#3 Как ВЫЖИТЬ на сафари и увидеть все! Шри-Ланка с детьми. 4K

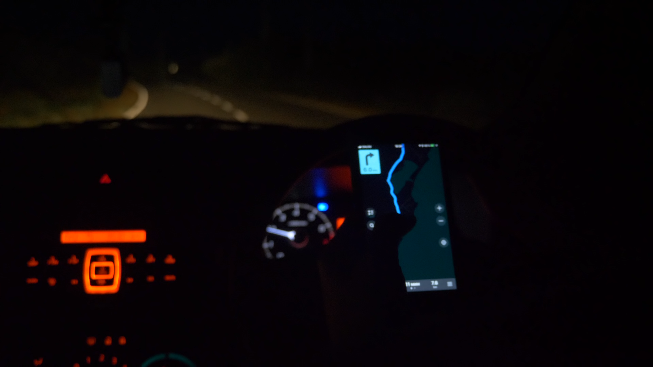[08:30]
И мы начали было терять дорогу. Точнее, навигатор показывал, что дорога есть.
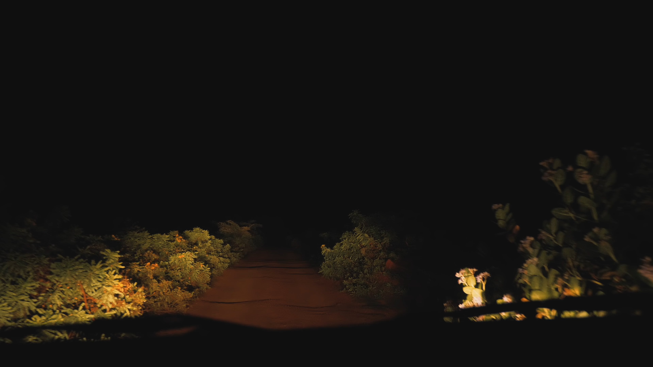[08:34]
Но в реальности было не очень.